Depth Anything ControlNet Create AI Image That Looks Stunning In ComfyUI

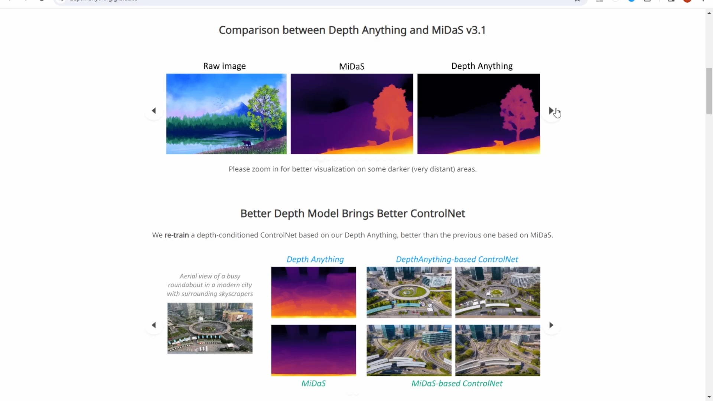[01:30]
And scroll down a little bit, we'll see all different demo videos that they did for comparison with Midas and the Depth Anything.